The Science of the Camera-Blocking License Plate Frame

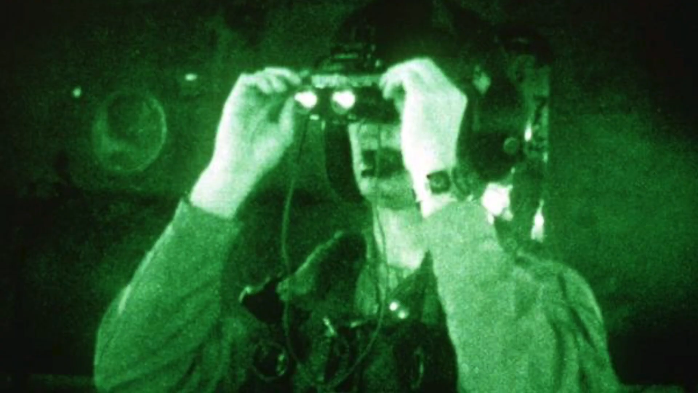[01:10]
Well, one solution is to flood the environment with infrared light.
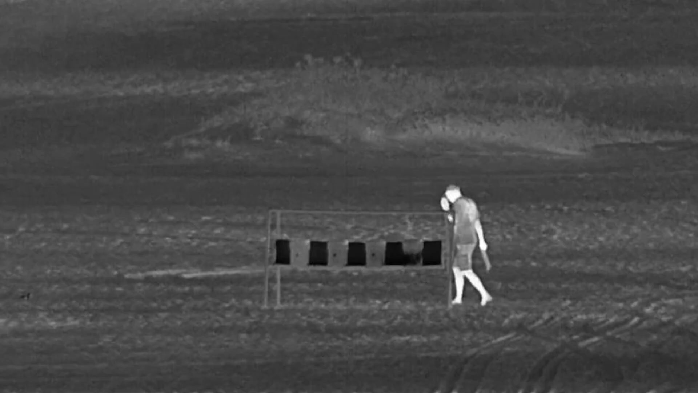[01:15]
Humans wouldn't notice it, but we can manufacture cameras to specifically look for the infrared spectrum.
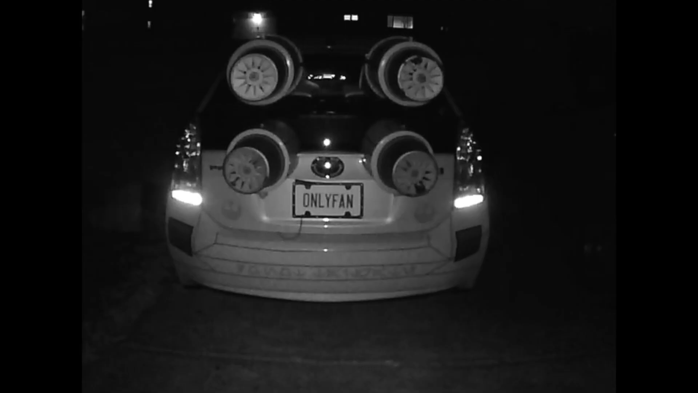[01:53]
And when this video was taken, I had three quarters of the LEDs covered for testing purposes. So it's still pretty good. So the reason the camera blocker works is that the camera is very sensitive to infrared light.